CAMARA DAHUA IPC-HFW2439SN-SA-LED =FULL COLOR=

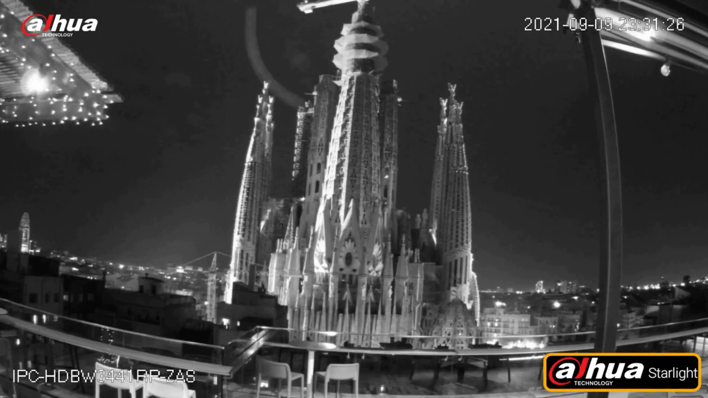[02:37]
noche y durante el día para que prendan los los leds y prenda este foco que tiene aquí que esto lo vamos a ver más a detalle